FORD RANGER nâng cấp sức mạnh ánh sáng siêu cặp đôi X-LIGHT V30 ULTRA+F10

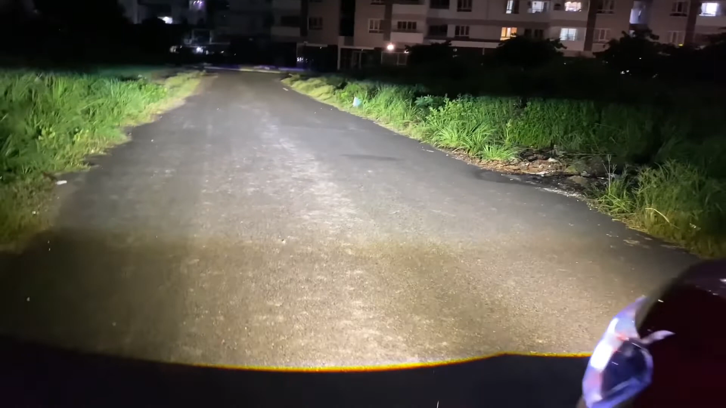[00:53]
Đây là ánh sáng của cặp đôi V30 Ultra kết hợp với bi gập F10. Đó cho ra một ánh sáng rất là hoàn hảo. Hai dòng này kết hợp với nhau thì em nghĩ nó sẽ chiến được mọi điều kiện thời tiết ở miền Nam.